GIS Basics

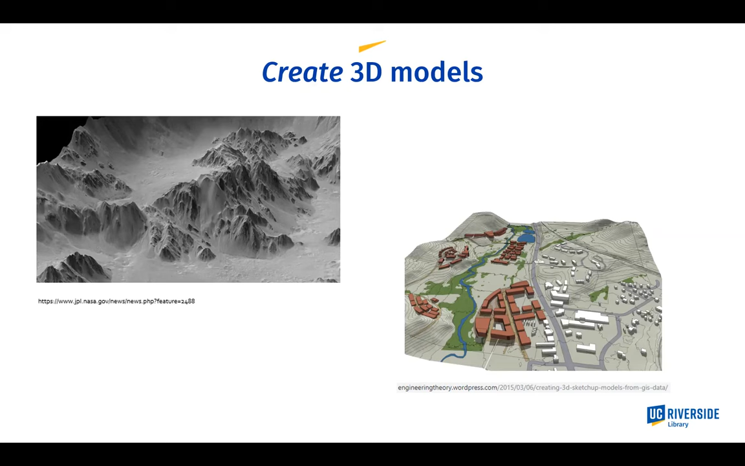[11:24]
On the right side, we have a kind of mock-up of a particular area where perhaps they're going to be adding those buildings that appear in brown, so they're just kind of showing people what that's going to look like, and that's a form of mapping. Visualizations. It happens that these two examples I'm showing you are also in 3D.